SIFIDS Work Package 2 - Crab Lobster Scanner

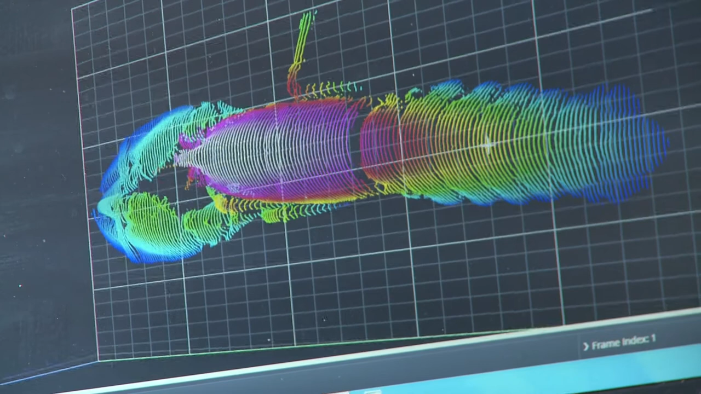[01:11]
This then allows us to determine sex and size, etc. It's letting you know actually what's on the seabed, how many males compared to females there is.